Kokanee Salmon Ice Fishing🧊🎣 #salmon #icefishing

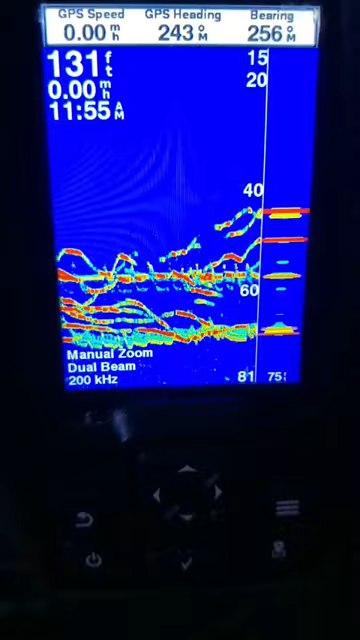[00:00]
On screen: depth 131 ft
Kokanee are surrounding us. Look at that. Look at that jig in his mouth.